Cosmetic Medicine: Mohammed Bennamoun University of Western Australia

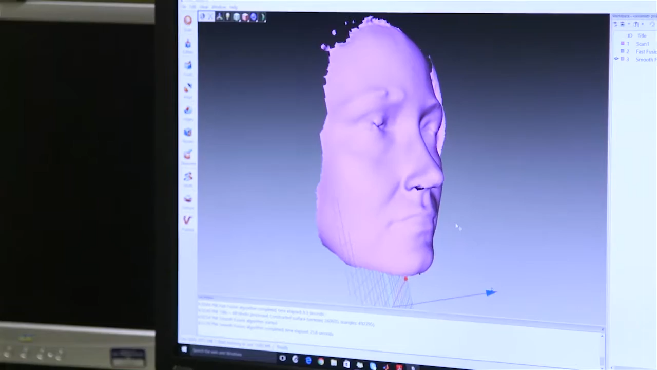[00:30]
they produce a 3D scan of the face before treatment and the patient goes through the procedure and then post-treatment they scan again their face and our technology compares the two,
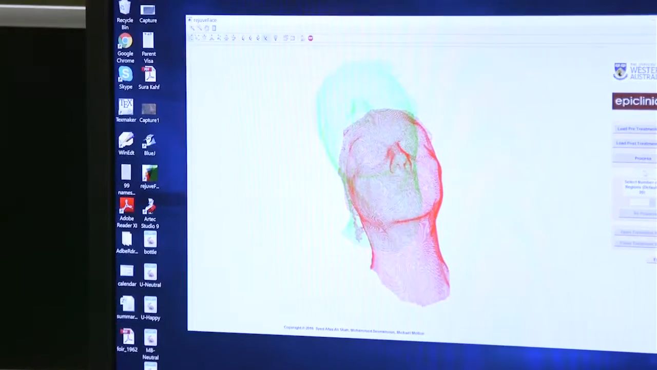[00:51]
and in this way the patient is reassured that they got what they were expecting. We've been working in this area of 3D for close to 20 years now.
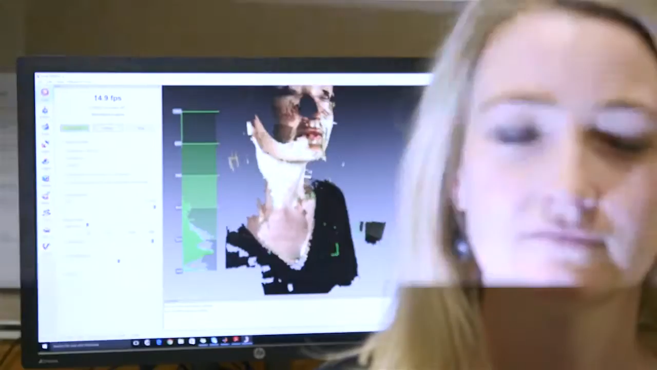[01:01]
I mean the scanning is quick
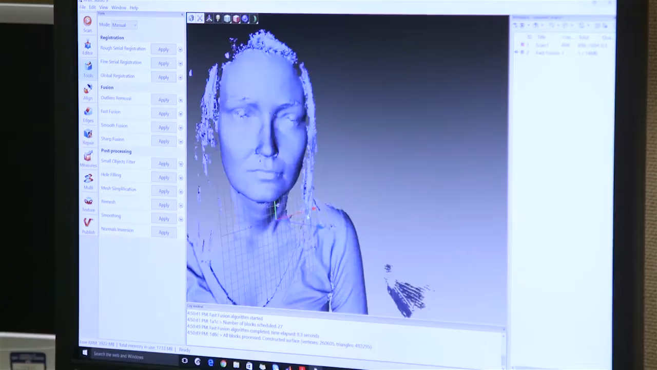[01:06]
and then the alignment of the of the scans, the pre and the post, is very quick. It takes seconds for us to do that.